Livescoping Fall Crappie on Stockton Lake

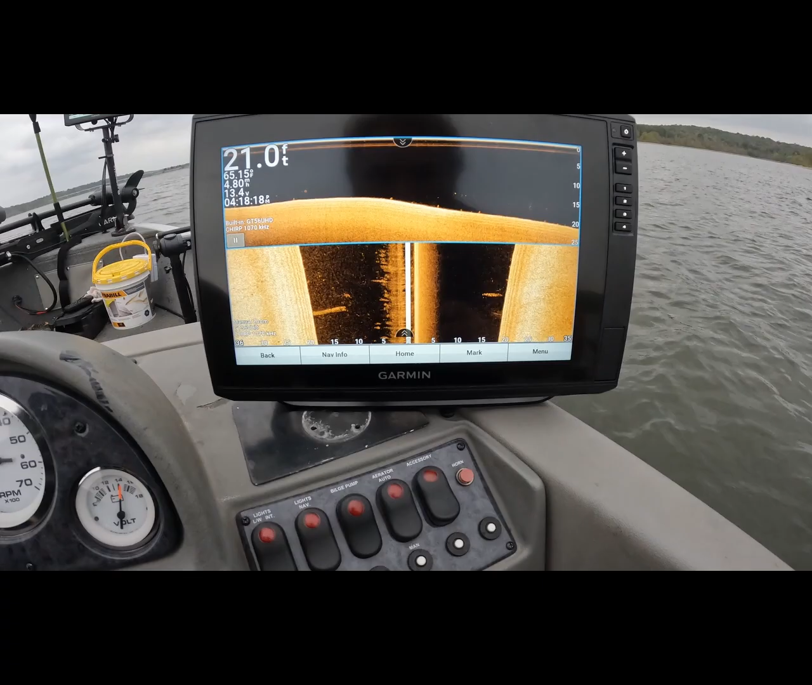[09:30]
On screen: depth 21.0 ft
on down view and side view here, we'll mark it and then we'll go to it, so that's kind of what I'm doing.
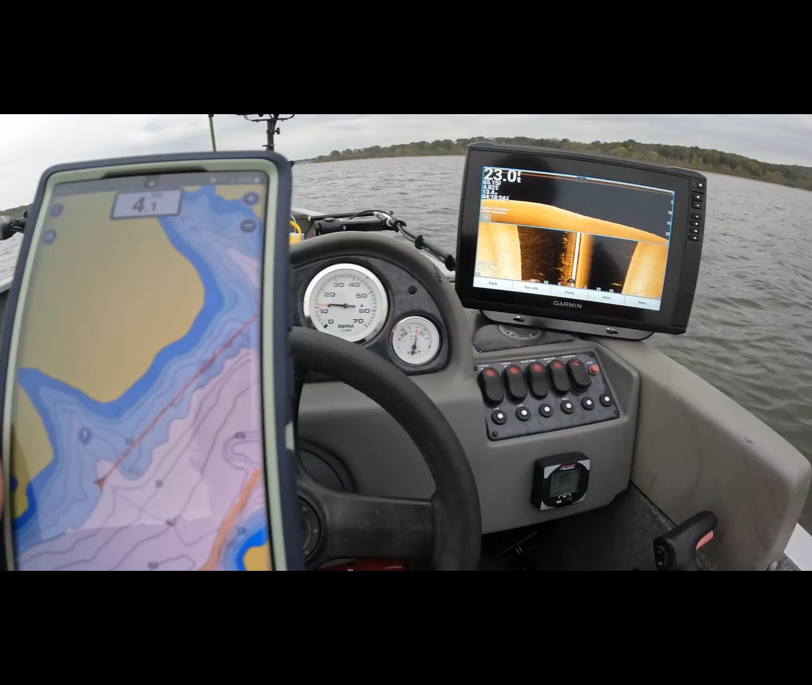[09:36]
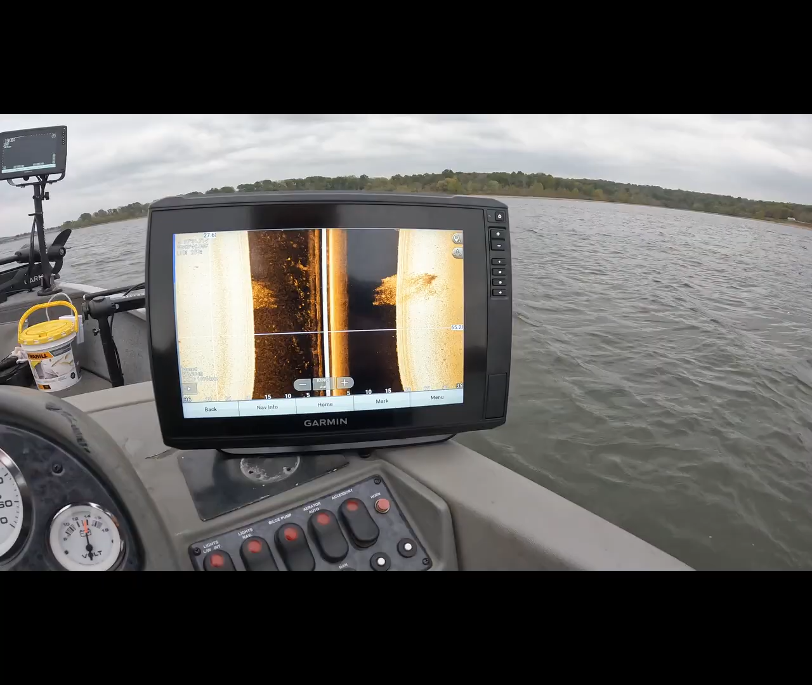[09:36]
Alright, so there it is right there, so...
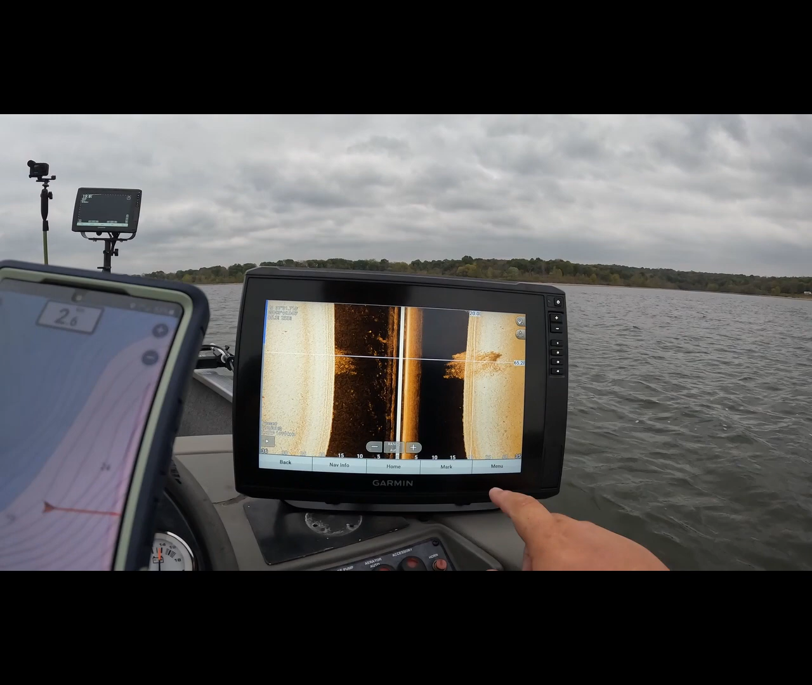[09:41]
we'll just kind of touch it like that and then mark it and then we'll go right on over to it.
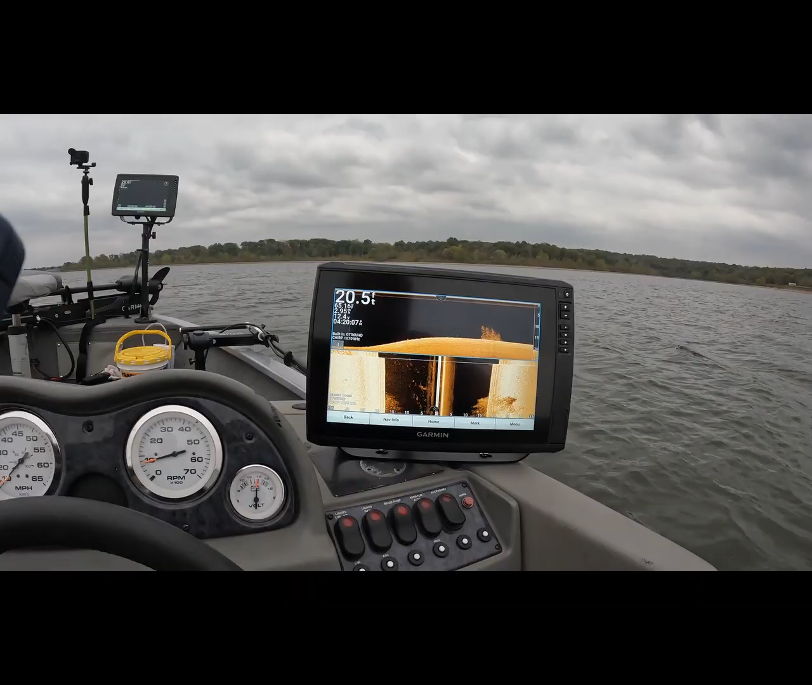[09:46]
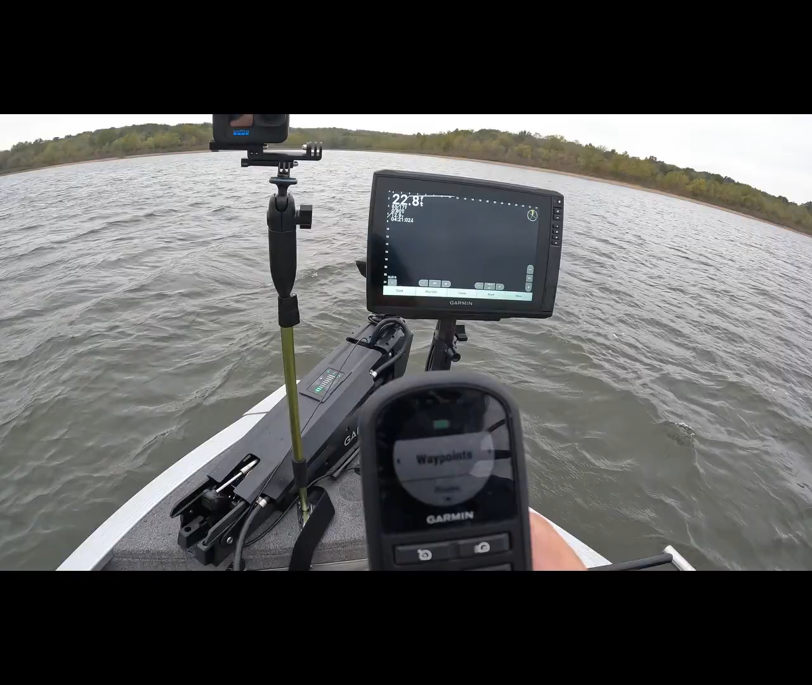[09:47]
Basically, so this thing has waypoints.
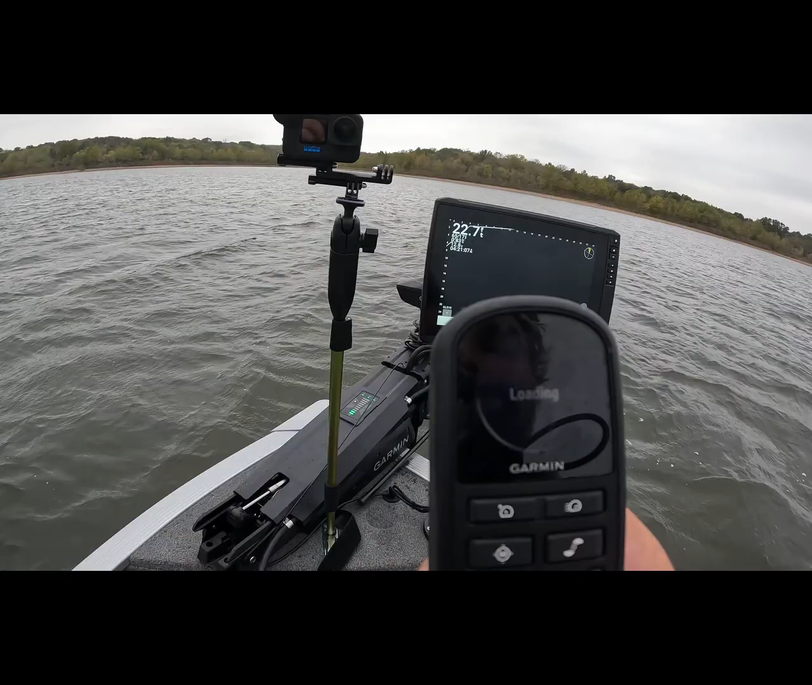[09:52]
Should be the last one I made, so it'll be 43. You can see that. Navigate 2.
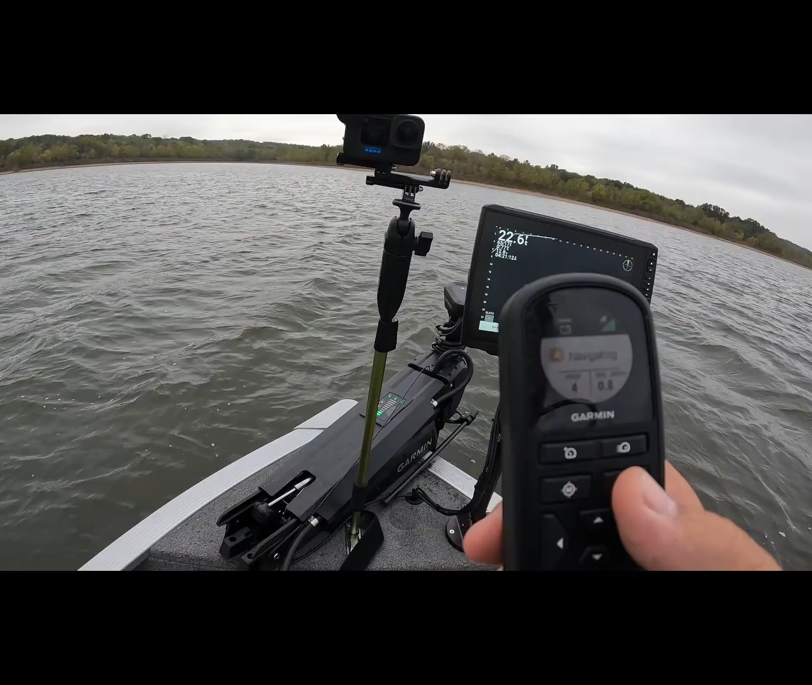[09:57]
Push a little motor button. We're off and running.
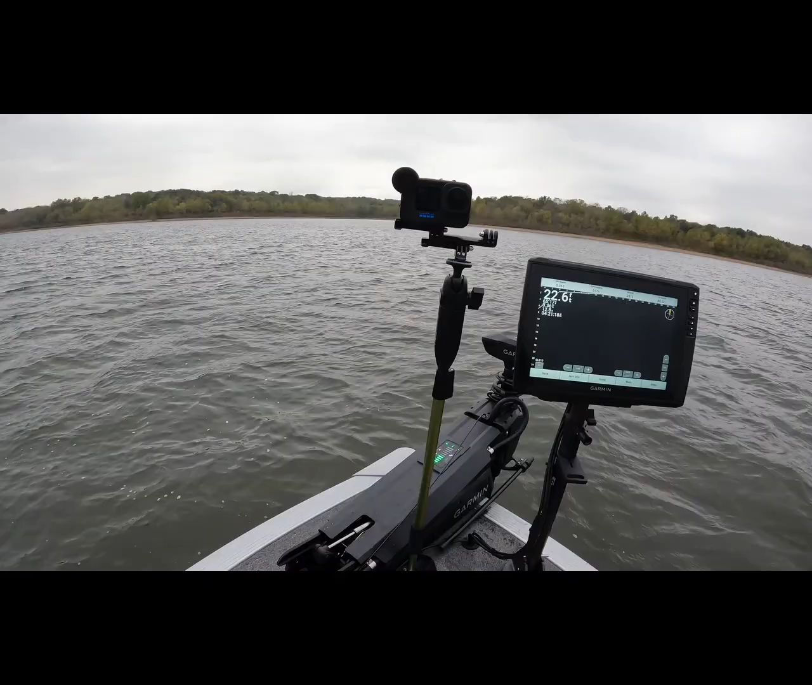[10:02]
I have no idea what this is, but like a giant school of white bass or something.
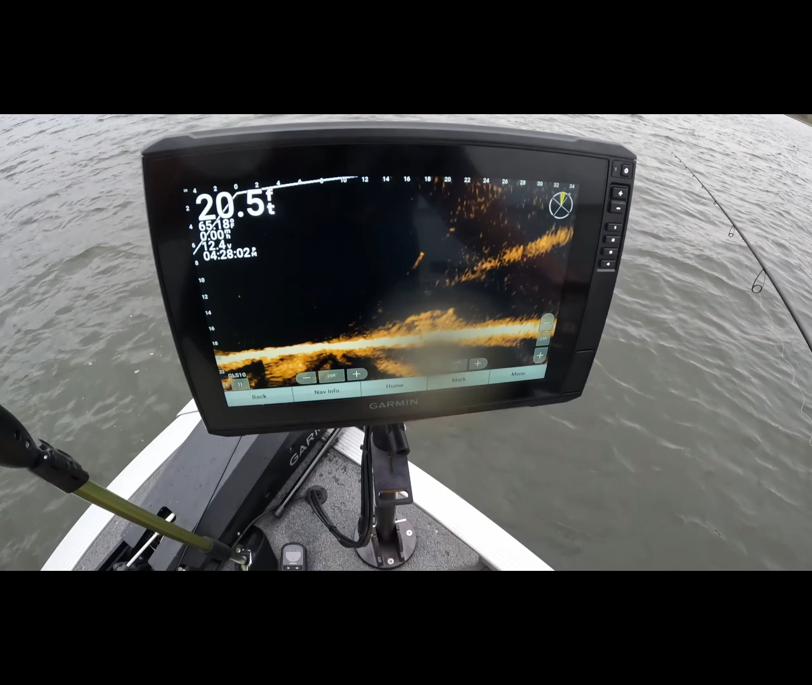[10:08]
On screen: depth 20.5 ft
Could be shad, I guess, too, but